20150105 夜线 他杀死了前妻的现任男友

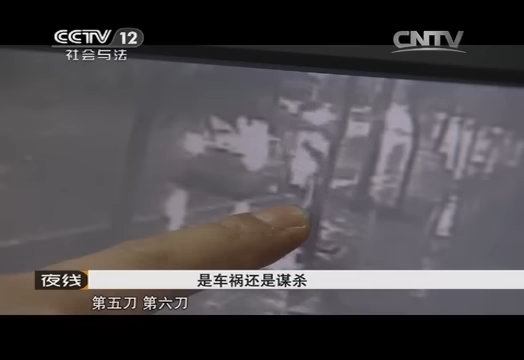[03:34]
砍了受害人六刀之后直接将这个刀转工具扔在这里人直接缓回了这个驾驶室这时候这个嫌疑人在这个出租车上面呆
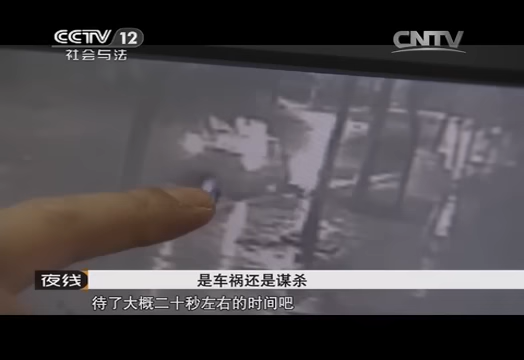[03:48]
了大概20秒左右的时间根据他自己的一个报案信息应该是这个时候正在打电话车马上要开走这个时候可以看一下